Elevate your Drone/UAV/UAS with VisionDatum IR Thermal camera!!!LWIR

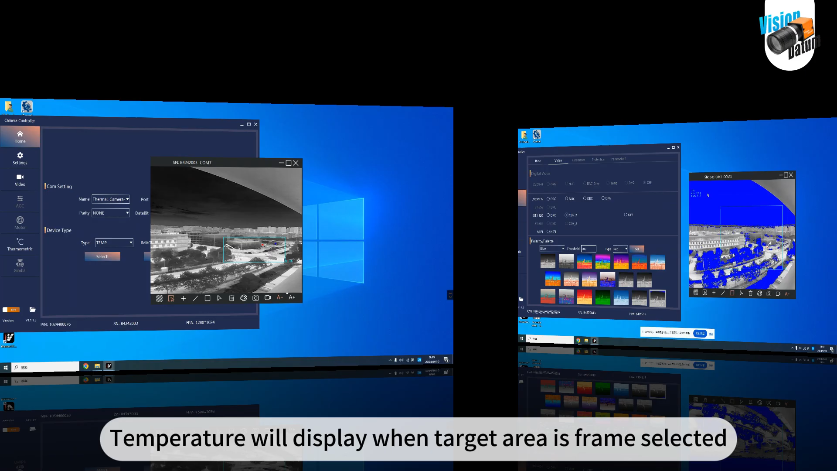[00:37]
Preview the output effect while setting the palette and select the best mode based on your project requirements.
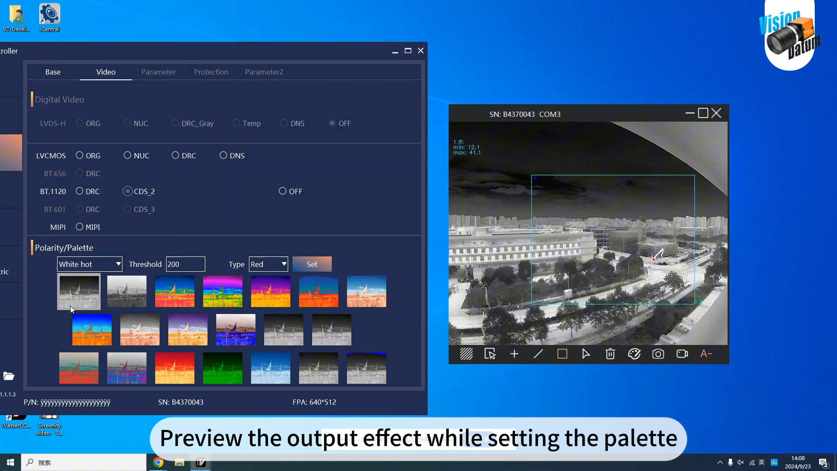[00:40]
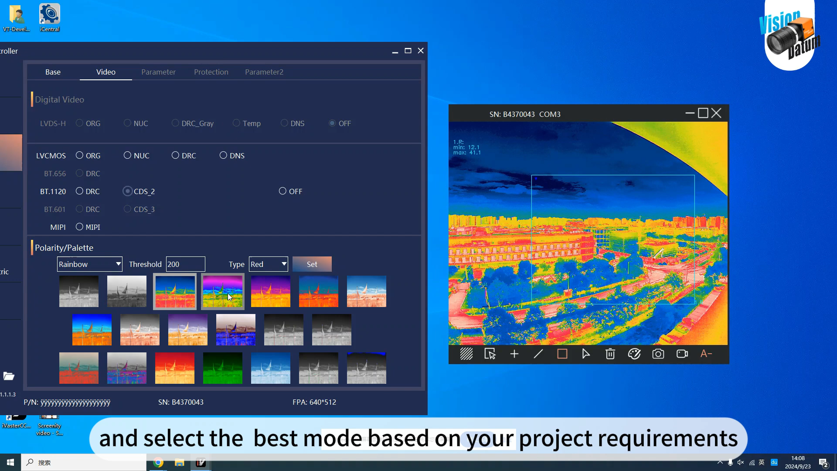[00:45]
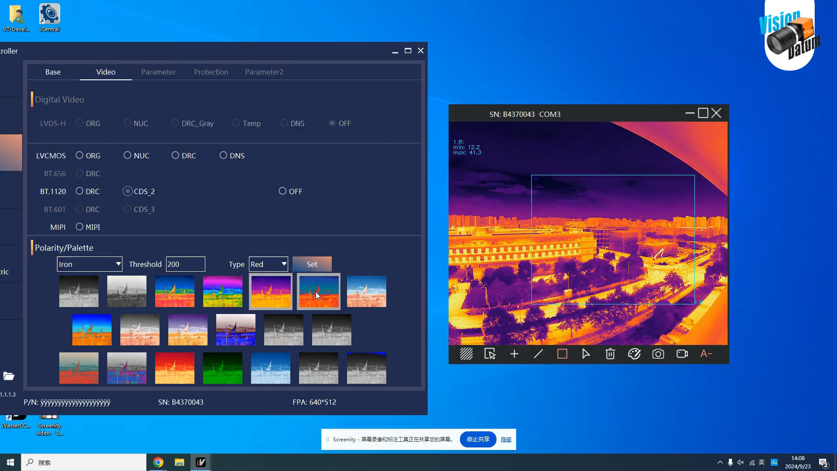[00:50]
You can choose two formats to save the temperature data.